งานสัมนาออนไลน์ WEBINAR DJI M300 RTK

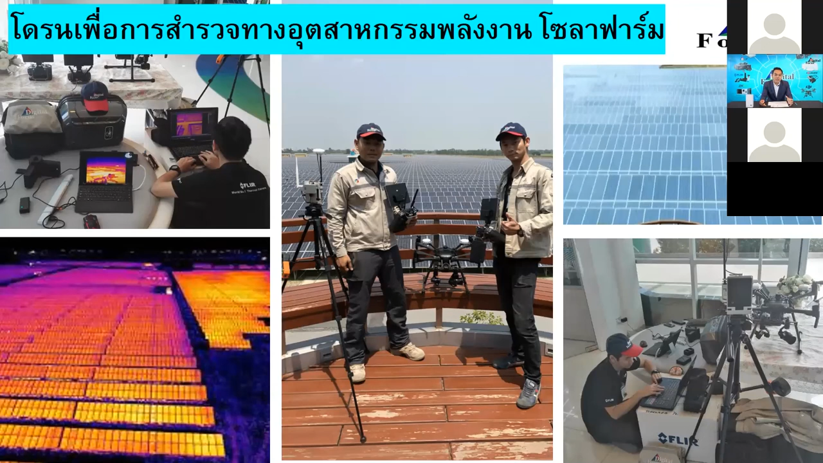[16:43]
บจะเห็นว่าตัวอุปกรณ์ที่เป็นอุปกรณ์ใช้ในงานสำรวจส่วนใหญ่ในงานอุสากรรมก็ประมาณ 70% จะเป็นตัวกล้องสดจับความร้อนหรือเจ้า thermal cameraลองลงมาก็อาจจะเป็นอุปกรณ์ที่เป็นพวกตัววัดประจุไฟฟ้า วัดคอมชื้น